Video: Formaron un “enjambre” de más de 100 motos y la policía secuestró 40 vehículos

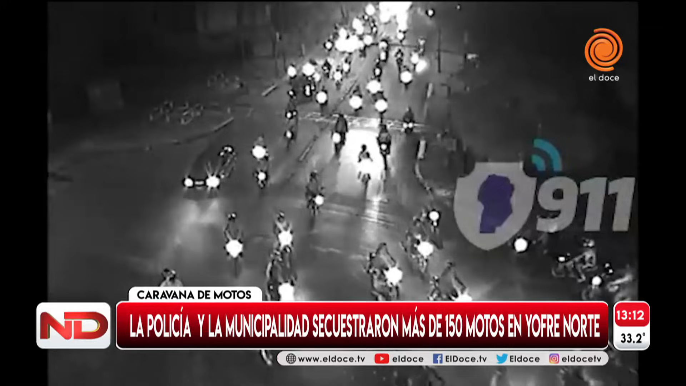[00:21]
como hemos visto en otras oportunidades, pero no, se reúnen motos, en total 110 contabilizó la policía,